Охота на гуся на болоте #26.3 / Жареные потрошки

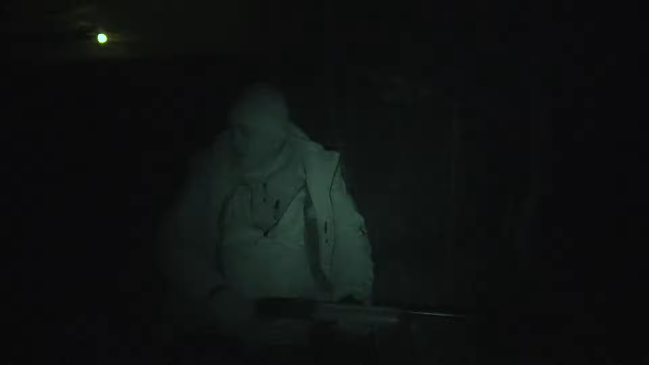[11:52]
А потом налет хороший оттуда был. А слушай, а сбил, откуда они летели? Я что-то так оттуда? Не увидел. Оттуда, да? Да. И невысоко были? Ну так нормально, на выстреле. Да? Вот один вот упал сюда прям. А мне-то не видно было. Кратку. А с этой стороны что, налетало, да, тоже? Налетало-то дофига. Ну. Но вот правее, и что, мне уже не видно так. Так понятно, я сам уже пошел. Я не знаю.
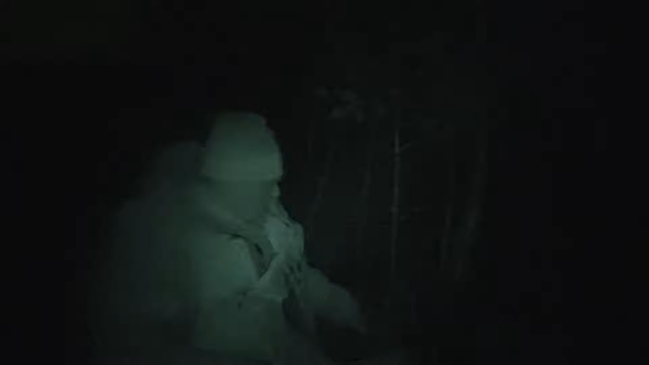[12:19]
Вон летают, опять летолетит. Белолобы, наверное. Не видно ничего, да. Да, вон, пельняшка так белолоб. Ладно, слушай, завтра мороз. Переночуем, домой поедем. Я сейчас чучела сниму. Пойдем. Выспимся нормально. С утра соберемся и домой поедем. Денек переждем. Желание будет, так там потом на закрытии более-менее погодка нормальная будет. Так можно будет съездить еще.
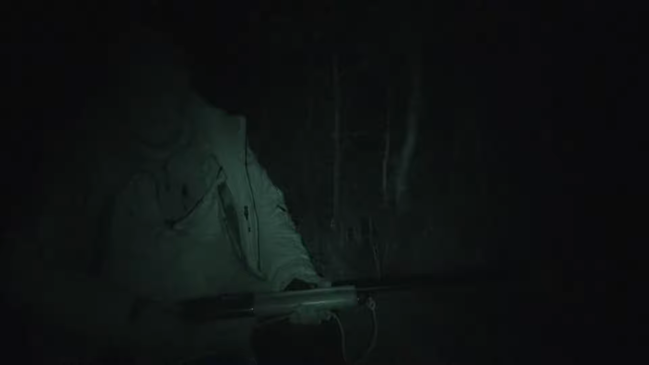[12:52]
Вон, видишь, летают гуси-то. Но сегодня она заметно хуже.
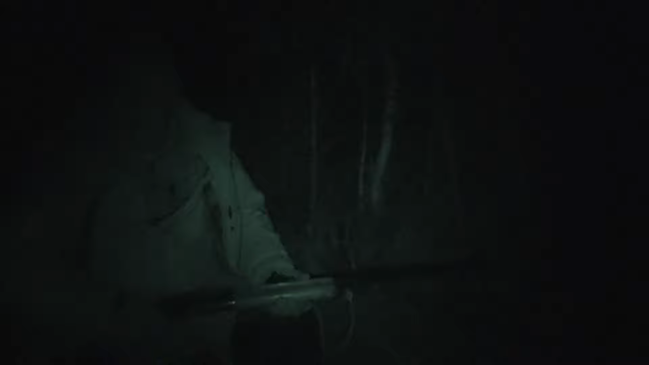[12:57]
Ну да. Я бы сказал. Условно. Совсем. Совсем не так. Да, вот такая, друзья, у нас получилась охота. Двух гусей взяли. Как я уже сказал, на одном месте. Ну, один раз хорошо, если никто не мешает. Два, второй раз это уже заметно хуже. Но вот на третий раз практически совсем никак. Хотя, как обычно, если поточнее стрелять, так можно и всегда улучшить результат.